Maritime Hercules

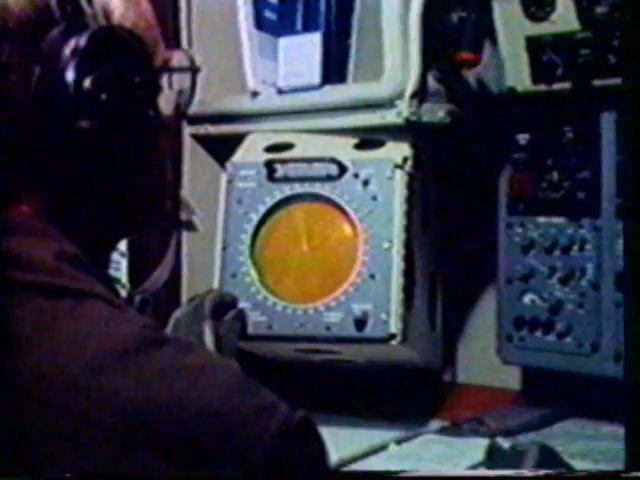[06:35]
Two displays are provided, a high-resolution indicator for the radar operator and a pilot's bright display indicator.
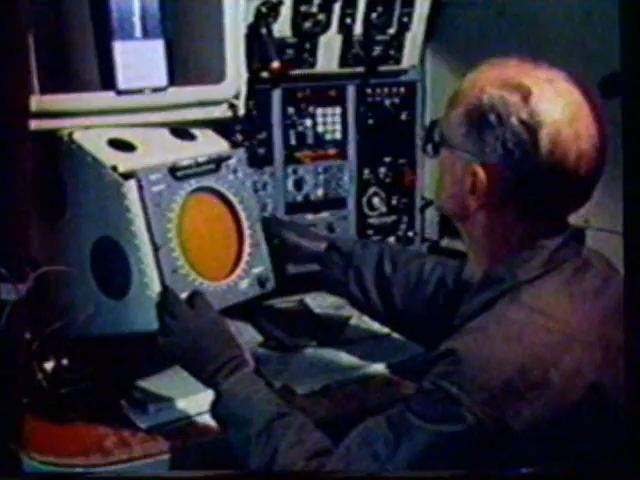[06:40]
The Hercules inertial and omega navigation systems provide extremely accurate worldwide navigation. Additionally, steering information from the inertial system is used for automatic flying of search patterns.
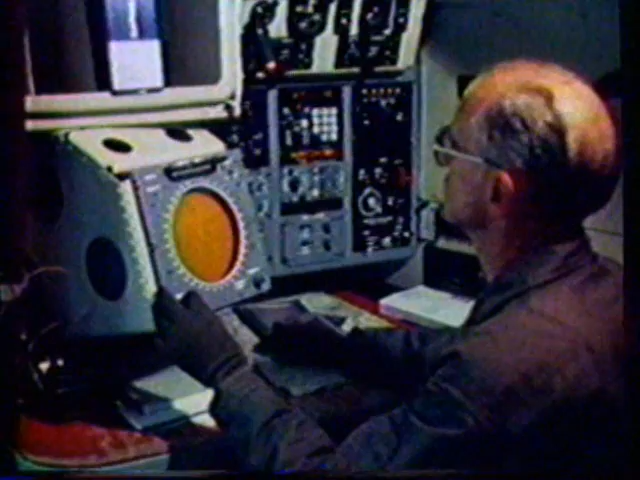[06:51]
One of the most important features is used for the radar.